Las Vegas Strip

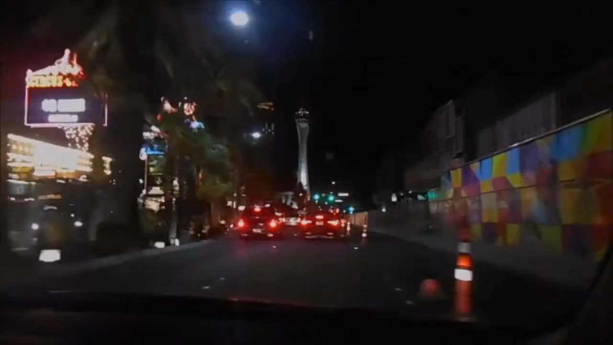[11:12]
straight ahead, that long tower there is Stratosphere.
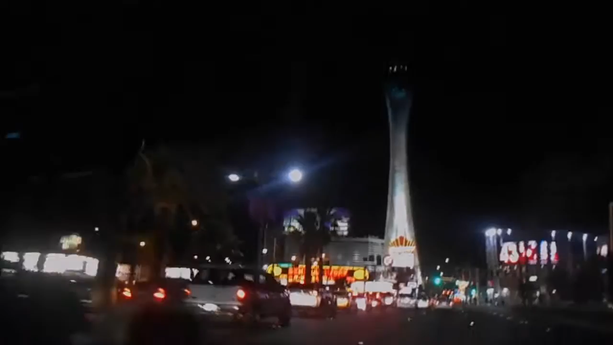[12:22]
I think the only hotel that I didn't get was Circus Circus, which was on the other side. But